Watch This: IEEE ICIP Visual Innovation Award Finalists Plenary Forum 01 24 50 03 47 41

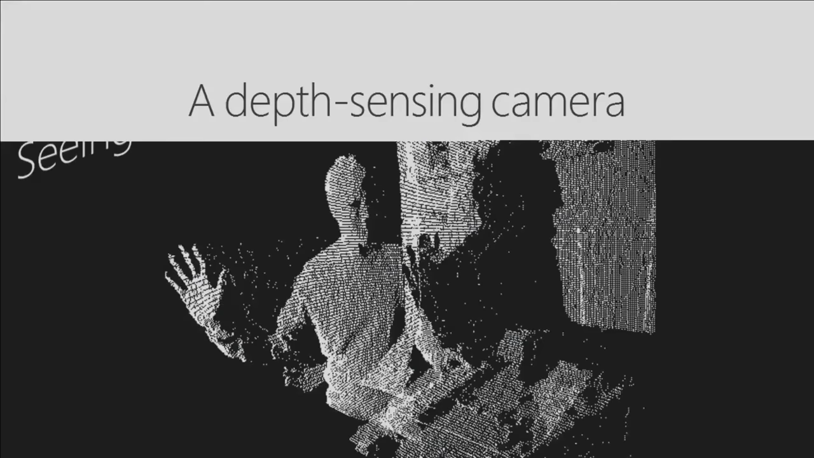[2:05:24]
And what does this look like? Well, it looks something like this. This is a view of a depth image, point cloud of me holding out my hand in front of my body. It's been rotated to a virtual camera viewpoint slightly from the side. And so you can see that you really get a separation between the hand that's at the front,
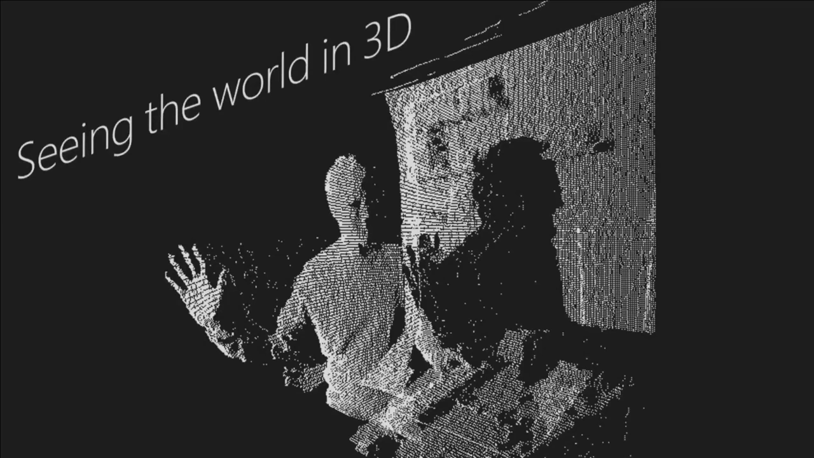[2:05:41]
the upper body and my head in the middle, and the background wall in the background. And why did this get us excited? Well, it's because depth cameras really make computer vision a lot more practical. It makes it far easier to deploy these things in real user environments rather than just working in the laboratory.
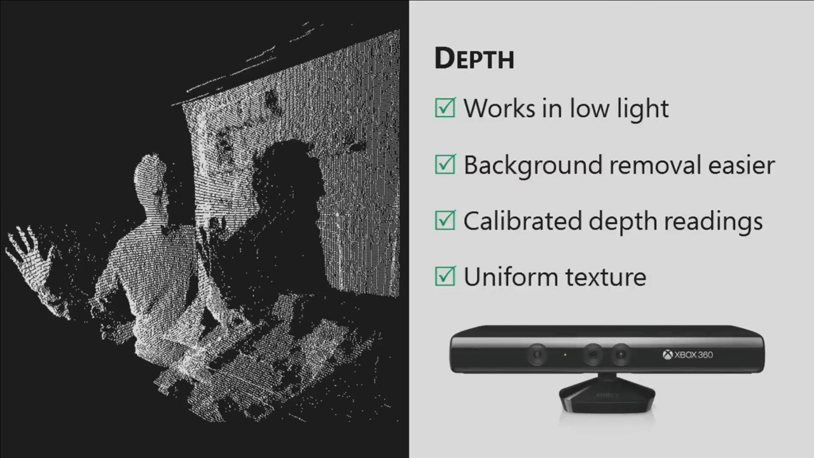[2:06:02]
So in particular, they work in low light levels. You don't have to worry about ambient light so much. You can much more easily separate the foreground from the background.
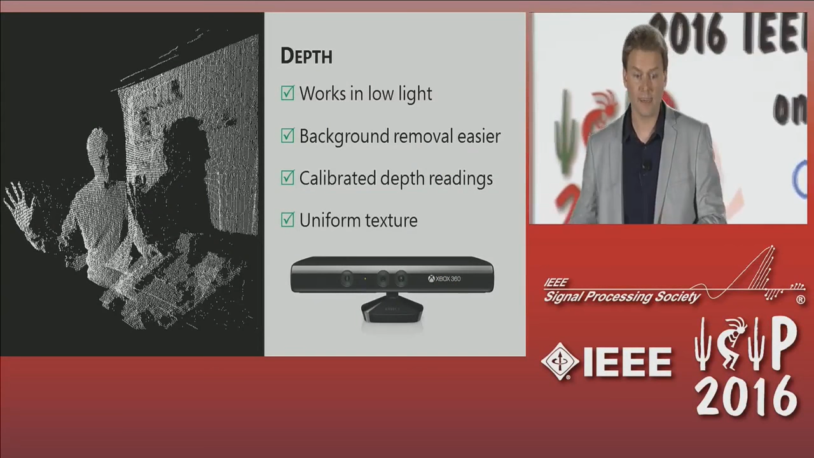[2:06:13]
You don't have a problem of scale anymore because all of the readings that you get back from the camera give you values in millimeters.
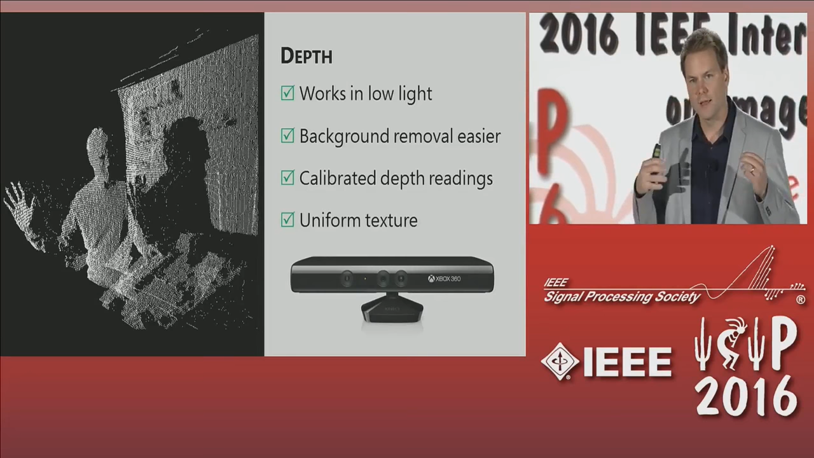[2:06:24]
And finally, and very importantly, it sort of abstracts away the problem of dealing with different clothing color, hair color, skin color, because it just senses geometry. It doesn't worry about the actual appearance in the scene.
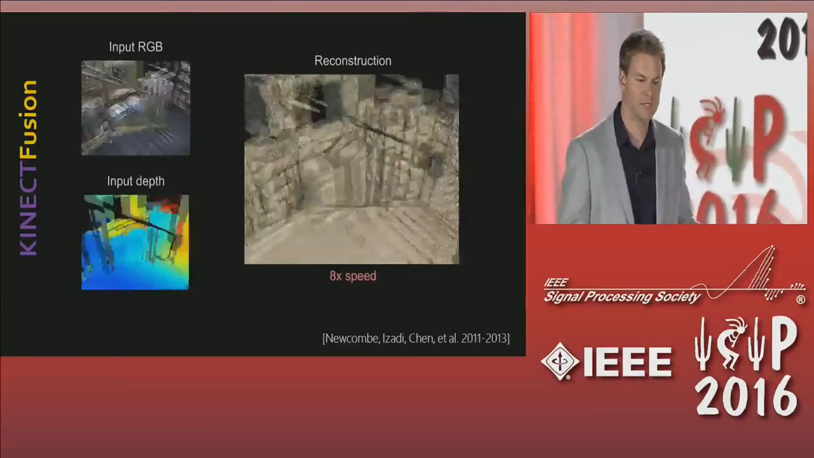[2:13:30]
Another research project, completely unrelated, was this called Kinect Fusion,
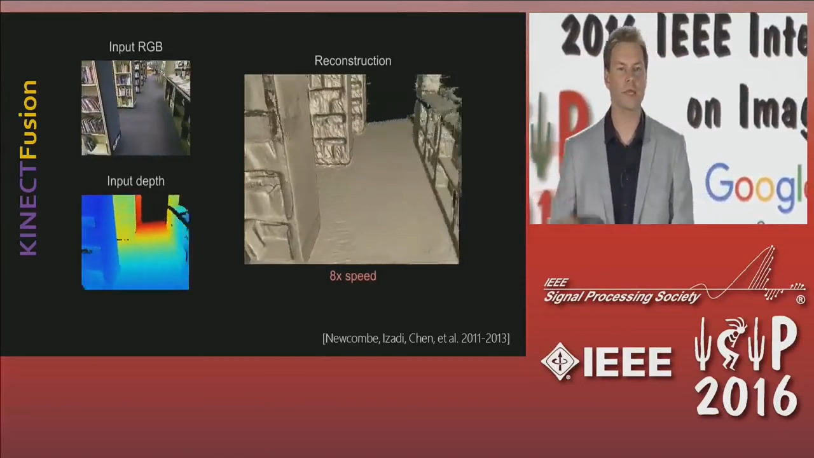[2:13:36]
that was all about picking up the Kinect and walking around 3D environments and scanning them in.
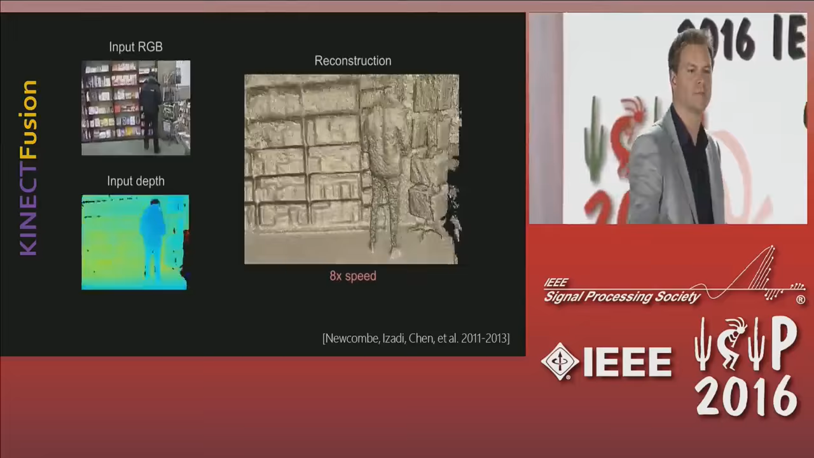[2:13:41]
And by tracking the motion of the camera from one frame to the next and integrating and fusing out the noise in the depth cameras,
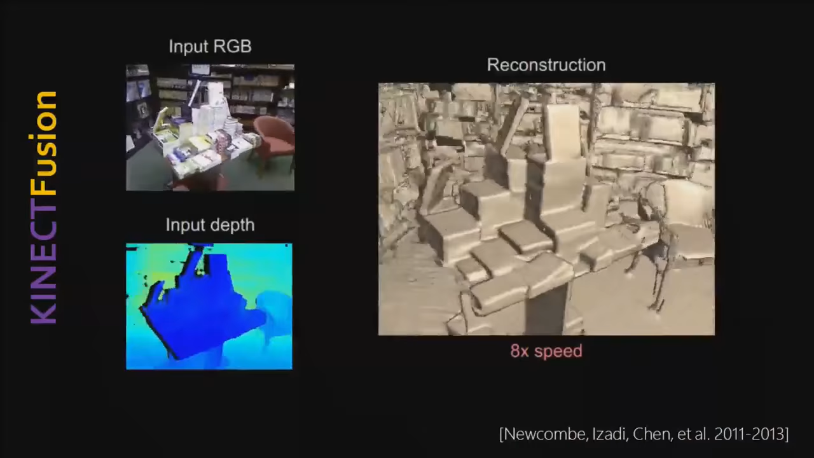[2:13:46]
we're able to get beautiful
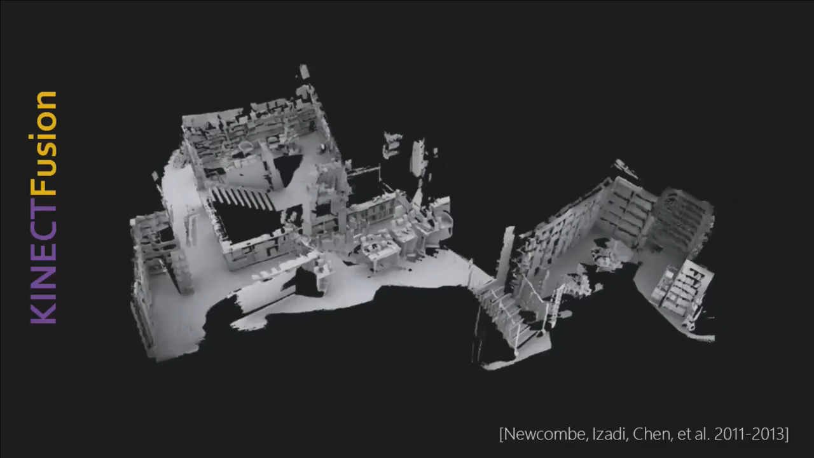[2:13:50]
3D reconstructions of environments such as you see here with this book, this bookstore.